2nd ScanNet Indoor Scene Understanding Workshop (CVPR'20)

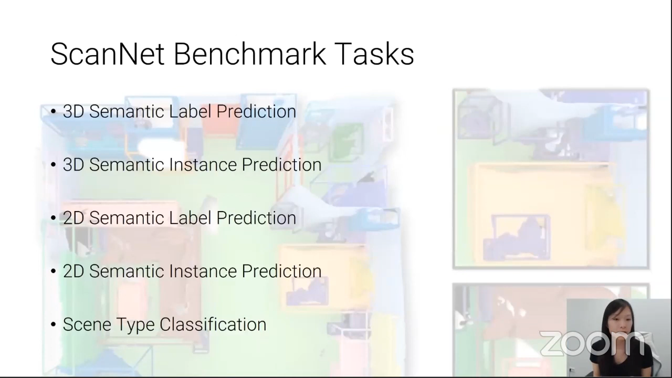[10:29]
We have 3D semantic label prediction, which is the task where we want to predict the object category labels from the 3D representation. We have 3D semantic instance prediction,
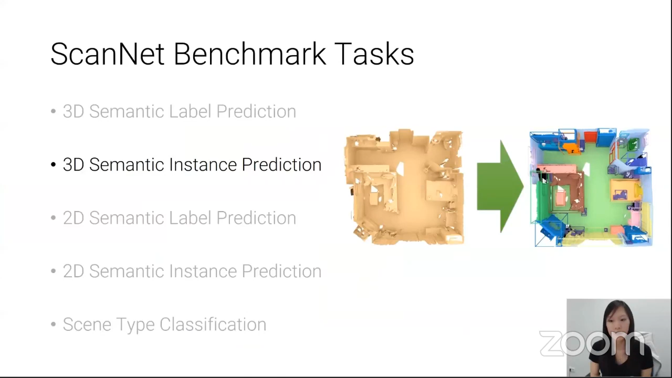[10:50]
where we want to be able to predict both the object instances as well as the category labels from the 3D representation. We have 2D semantic label prediction, where we are predicting the category labels in the 2D images,
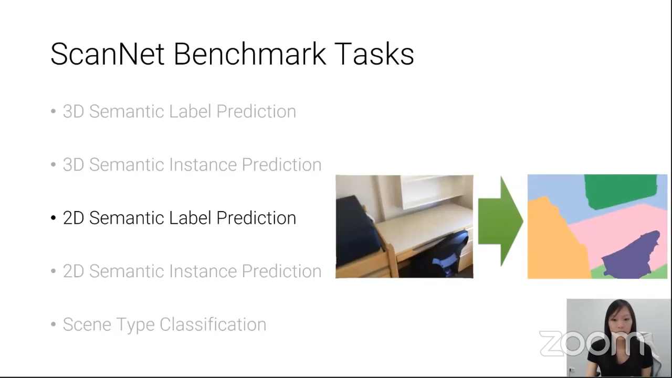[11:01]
and 2D semantic instance prediction, similarly predicting the object instances and their category labels from the 2D images. And finally,
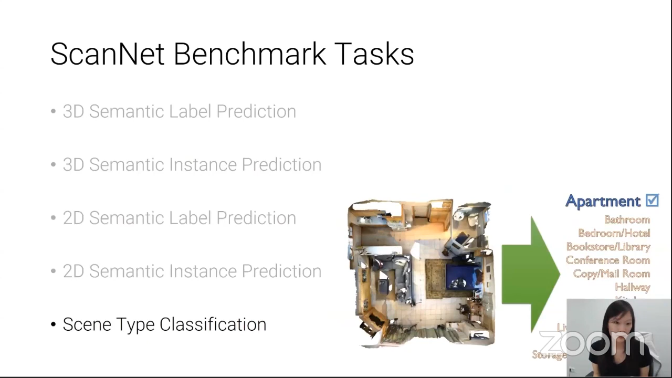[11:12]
scene type classification by classifying the entire 3D room into a scene type. So for all these tasks, we are benchmarking on a hidden test set for fair evaluation,
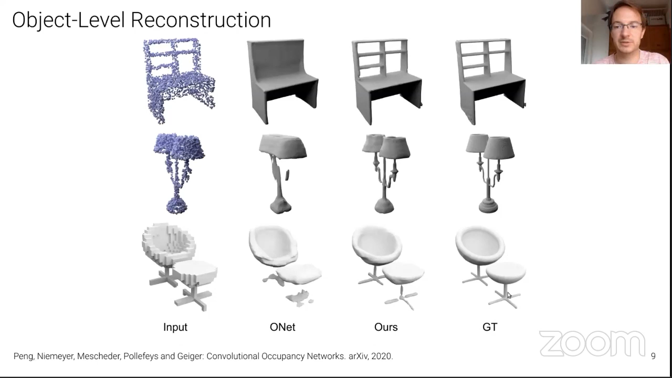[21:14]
And then we have the results of our convolutional occupancy network here in the third column, which retains much more details of this lamp here, for instance, or of this desk here. On the right, we see the ground truth. We also observed that using convolutional occupancy networks yields to faster training compared to standard occupancy networks, as we can see here from this plot.
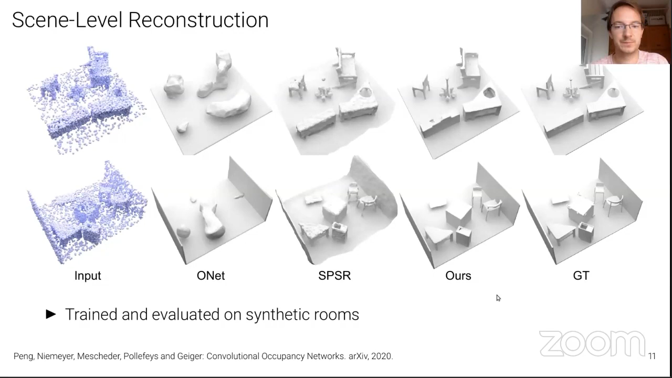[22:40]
Poisson surface reconstruction leads to very noisy results, and our method leads to nice and smooth reconstructions. Now, this was trained and evaluated on synthetic rooms from the same distribution, but we can also take this model trained on synthetic rooms and evaluate it on the ScanNet dataset. And this is what we did here. And it actually turns out that it generalizes quite well from synthetic to real data, at least using point clouds as input. So here we have a input point cloud from the ScanNet dataset. And then we see the result of occupancy network, Poisson surface reconstruction, and our reconstructions.
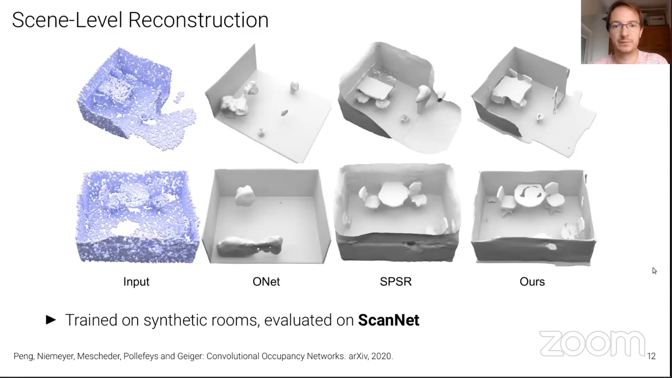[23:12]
We also tested it on much larger scenes. Because we have a convolutional model, a fully convolutional model, we can scale this to scenes as large as the Matterport dataset. We train it on synthetic crops, and then we evaluate on this large scene using sliding windows. Now, this model using the sliding window approach scales to any scene because we can load sliding windows into memory as we desire and then
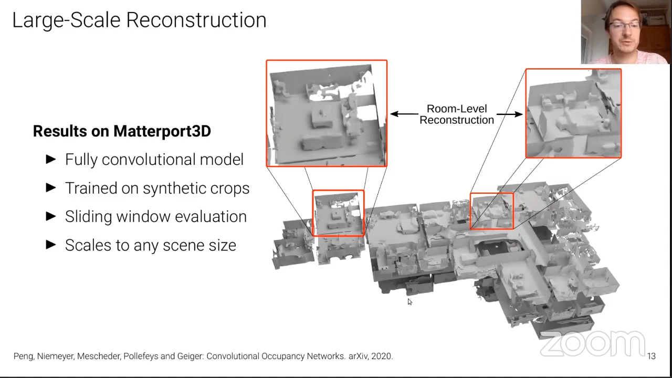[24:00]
which still works well with the discretization that we choose for the 3D representation. So the key insights here are, well, convolutional models allow for scaling implicit models to larger scenes, which is great.
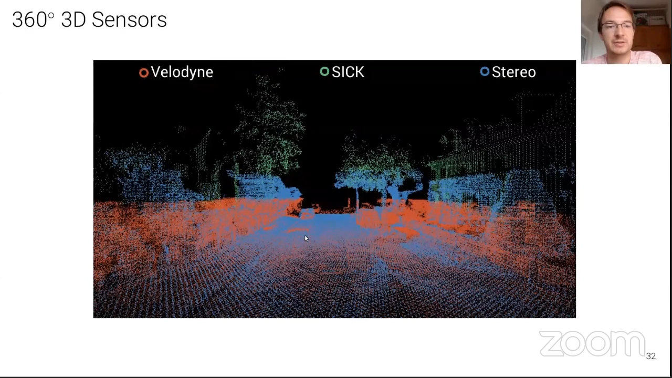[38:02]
And here you can see the 3D point clouds produced by the Velodyne laser scanner, the SICK laser scanner, and the stereo system. Here you can see a reconstruction of one particular scene. And on the right, you can see that we labeled not only the cars, as we did in the Kitty dataset, but we also labeled the road, the sidewalk, and the buildings and the vegetation using bounding boxes. Using an inference algorithm that does joint inference in 3D and 2D space, we then obtain labels, semantic labels,
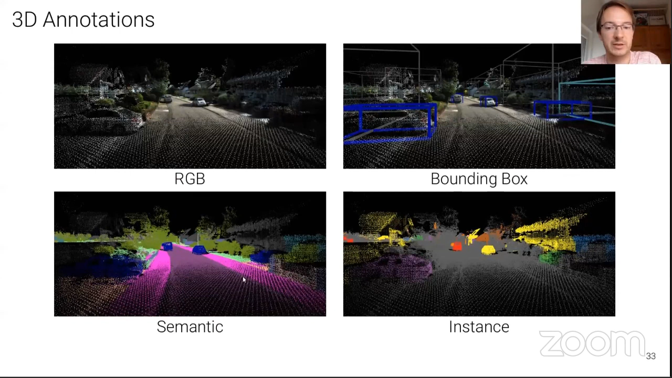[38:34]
both for the point clouds as well as for each pixel in the image. And all instance labels are consistent across time.
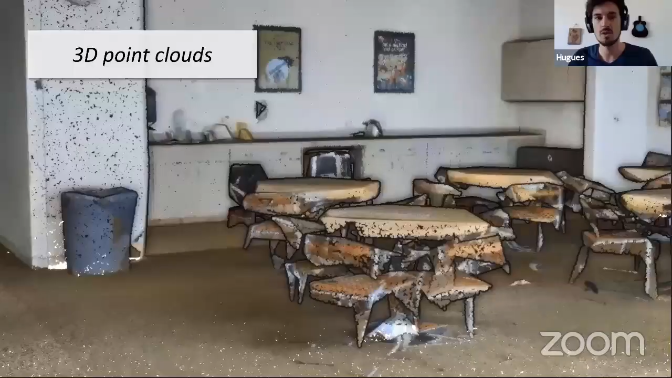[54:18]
So one important thing is to remember that the point clouds are 3D coordinates,
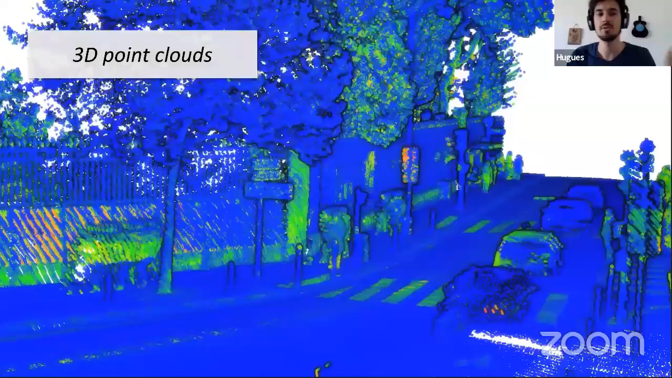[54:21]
but also the feature that are associated to the coordinates.
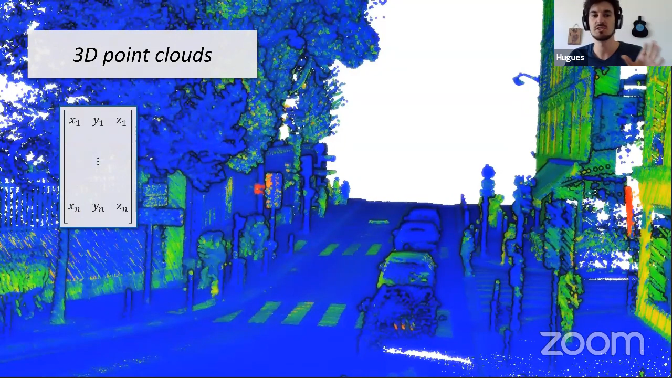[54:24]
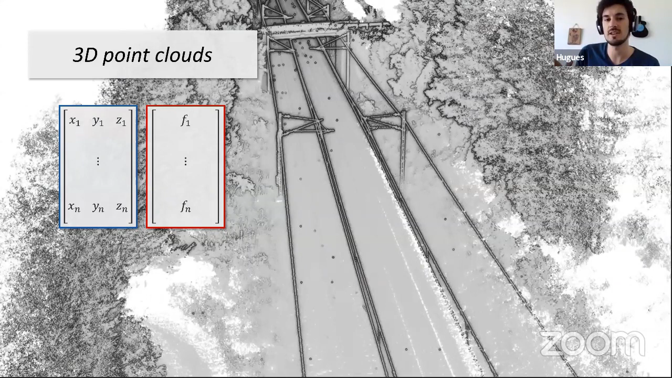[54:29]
So the point will play kind of a structural element of the data, and the feature will carry the information.